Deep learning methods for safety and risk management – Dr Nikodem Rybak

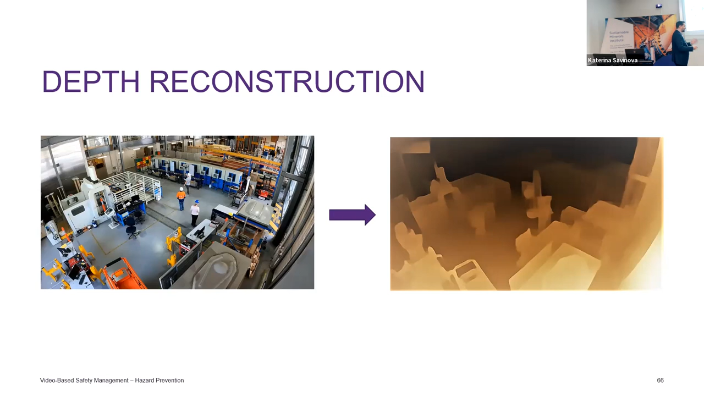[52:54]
calibrate to this and making simple measurements with laser in the same space before testing the system also helps to calibrate and recover the distances. I will show you.